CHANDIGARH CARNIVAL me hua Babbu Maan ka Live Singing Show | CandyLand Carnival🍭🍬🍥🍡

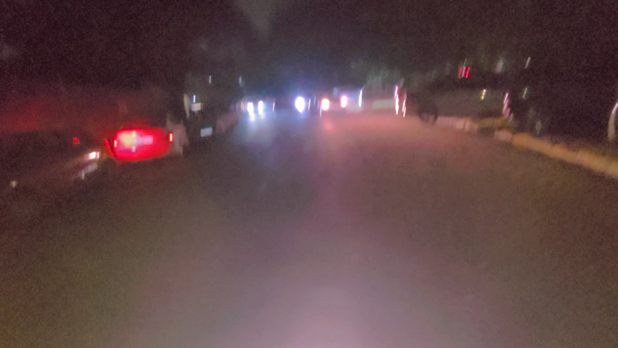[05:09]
ओ भाई लोगों यहाँ तो बड़ी जाम लगा हुआ है, यहाँ पे रशीदा से ओरखा और गौरी भाई यहाँ तो फिर ज्यादा ही बुरा हाल है भाई।